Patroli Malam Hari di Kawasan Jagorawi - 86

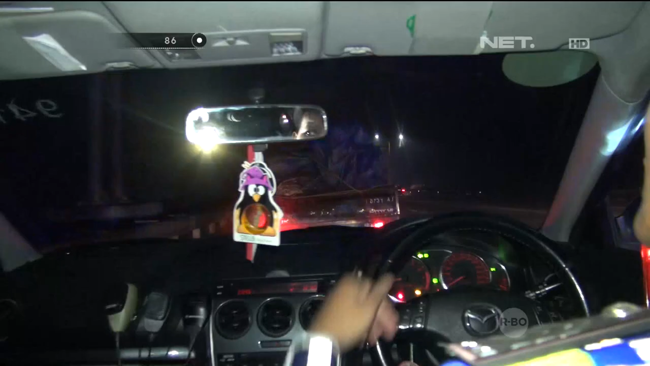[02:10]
kami melihat sebuah mobil pick-up yang bermuatan, namun melaju di lajur yang salah.